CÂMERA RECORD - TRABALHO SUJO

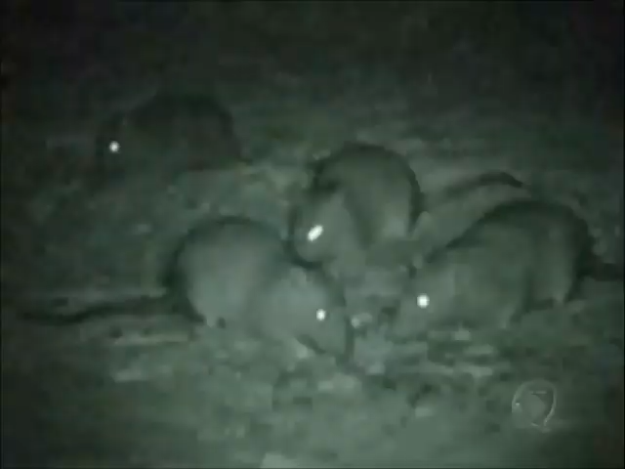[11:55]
Por aqui, quem faz a festa dia e noite são os ratos.